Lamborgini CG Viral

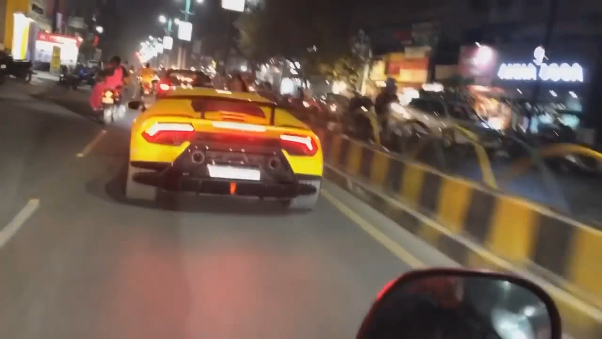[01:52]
लैम्बोर्गिनी नंबर मतलब नोट करने छोटे हैं।
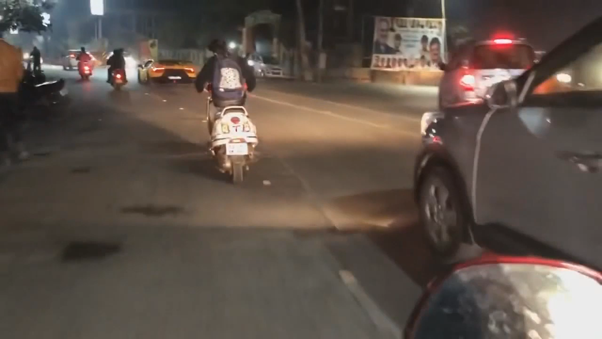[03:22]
अरे वो क्यों फगाएगा बेटा, वो अब रुकने वाला नहीं है। वो अबे मैं आलू मैम निकलू तो उसको ना पकड़ पाऊँ,
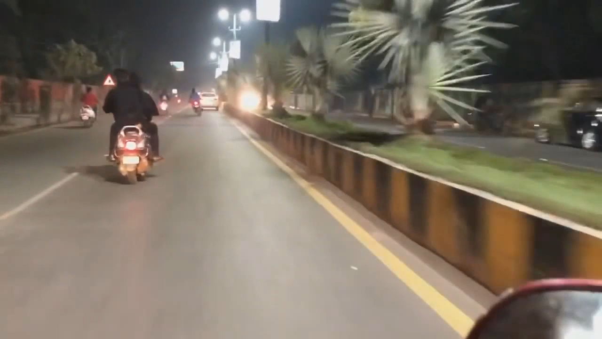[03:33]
मैं उतने स्पीड में भागा है, देख रहा है वो 220 नहीं पकड़ पा रहा है उसको। वो देखा, वो देखा आएगा, आएगा पकड़ में आएगा, आएगा।
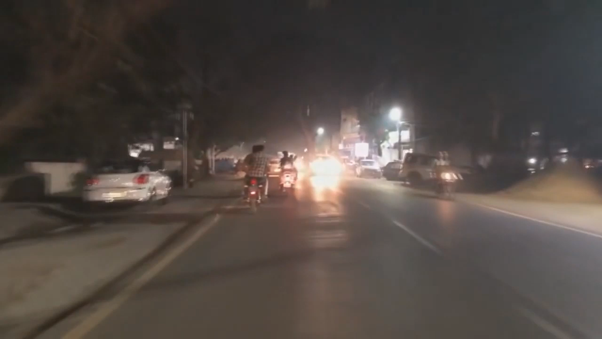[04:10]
नेहरू चौक साइड ही जाएगा वो। सिद्धि विनायक को रोक दे तो बात है यार, नहीं रोका क्या भाई उसने?
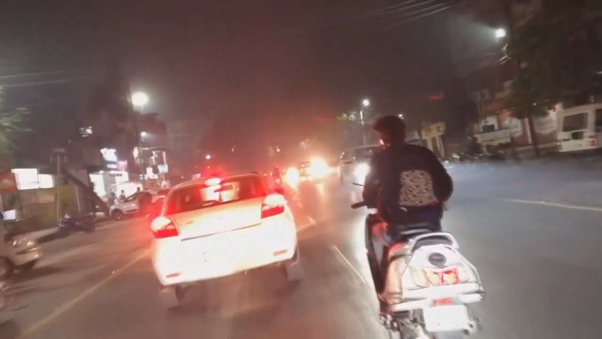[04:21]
कल के पेपर में न्यूज पढ़ लेना भाई, है वो भगाया, वो दे भगाया नेहरू। हाँ और यहाँ से नेहरू फिर वो पुलिस यहाँ जाएगा, उस वाले रोड पे जाएगा, डीसी रोड में
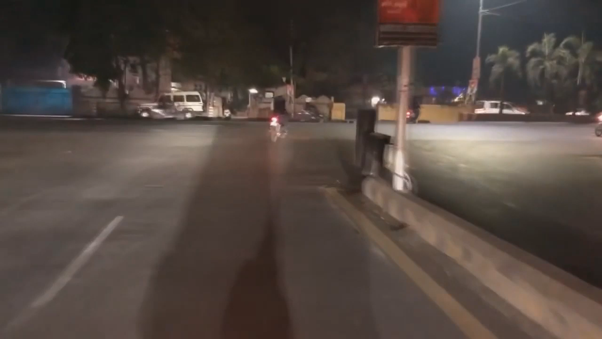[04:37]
डिस्ट्रिक्ट कोर्ट उधर जाएगा, पूरे शहर की तोड़वा
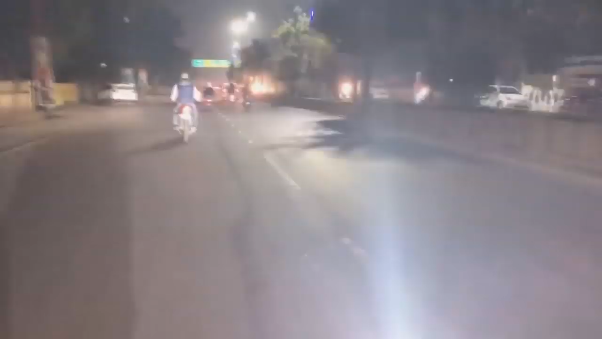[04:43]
दिया बेटा। जो आदमी इतना पावरफुल है तो कर ही सकता है। मैं यहाँ डालू क्या है, उधर डालू मैं भाई, वो लेफ्ट ही जाएगा, वो कहीं नहीं जाने वाला उसके अलावा, वो बोले खड़ी है गाड़ी, सीधा जाएगा मतलब वो। फैज आई एम अगेन बैक, अभी ये इसकी गाड़ी है, बैक अगेन।
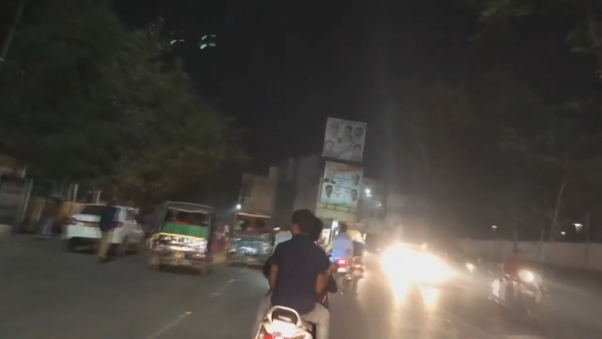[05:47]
सोनी रोड निकलेगा वो, सोनी रोड देखा ना कोटा रोड पूरा।